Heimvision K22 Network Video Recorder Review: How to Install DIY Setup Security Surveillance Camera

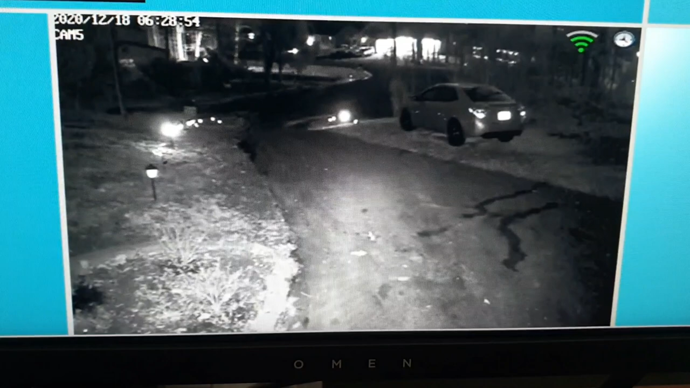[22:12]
Uh. Wireless camera. Has an infrared. And. The quality is very good. Look at that. Uh. I can see my car right there. I think. Look at that. Uh. That means. The. Outside light. Is on. And it's picking up. The lights. And it's pretty clear. I'm really happy about it. This is. Cool stuff. You know. If you.